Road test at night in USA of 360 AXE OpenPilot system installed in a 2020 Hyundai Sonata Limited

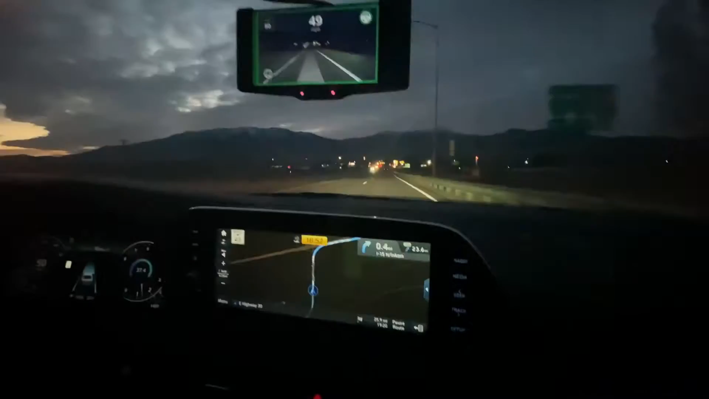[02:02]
Nice. All right. This is the first freeway on-ramp. We're on the west 30. We're getting on the 15 north. We're going to see how it does when it merges and has to pick a lane.
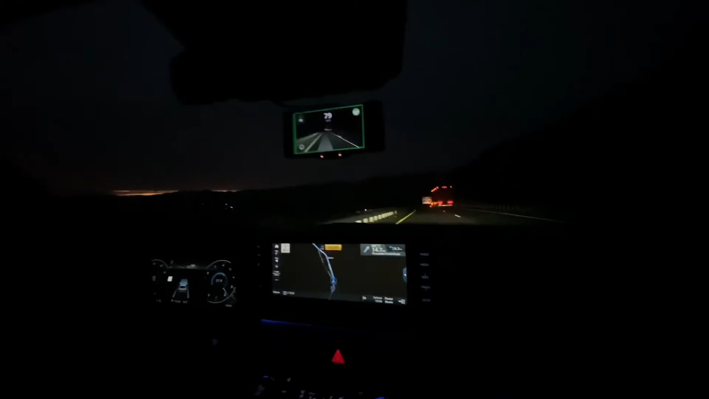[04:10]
The open pilot intercepts the turn. You force it over the line. It intercepts the turn and re-straightens, re-aligns in the lane. You actually don't even force it over the lane. And all you've got to do is nudge the steering wheel. Just nudge the wheel. Yeah, nudge the steering wheel. Yeah, it's pretty cool. So now we're on a straightaway, just passing a semi. It's going to be a pretty good turn right up there where those cars are ahead.
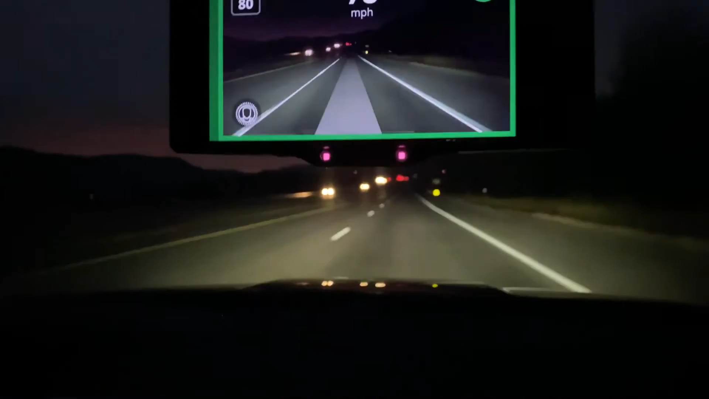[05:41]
You can see how it re-picked it up right there. I should have filmed up there. My bad. There'll be another one here. The wait station's right here. Here's another quarter mile or so. Or three-quarters of a mile.
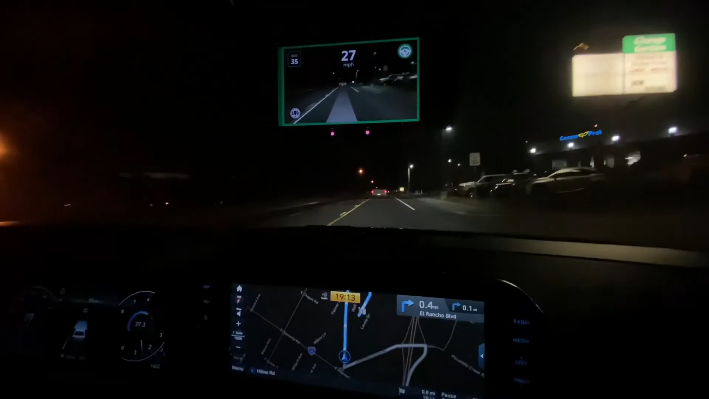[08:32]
We'll see what it does here. I'm sure it will do good. Man, it's crazy how bad the filming is at night. Daytime, it doesn't look that bumpy, but at nighttime, you can see every little jolt. Yeah. Hopefully, they'll stay with the ocean, please. Turn right onto El Rancho Boulevard and then turn right.
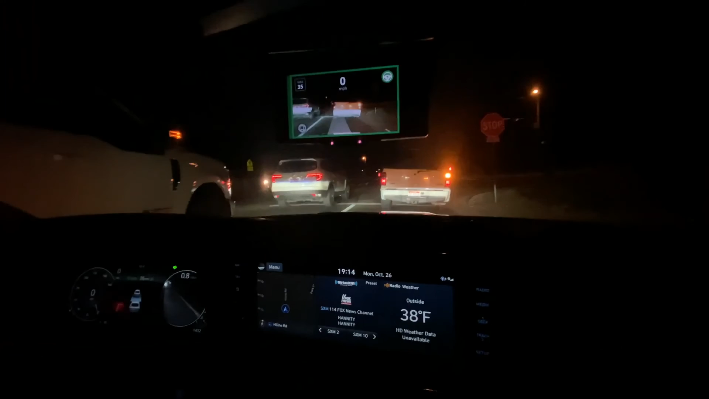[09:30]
Wow. You can see what this is coming. It's like, nobody in front of me. I'm going. Lane line's up here. There will be for a minute. Turn it down. Turn it down. Turn it down. Turn it down. Turn it down. Turn it down. So we just have single lane lines now. It seems to do pretty well with that. It's falling pretty close, allowing people to still park. On the other side over there. Oops.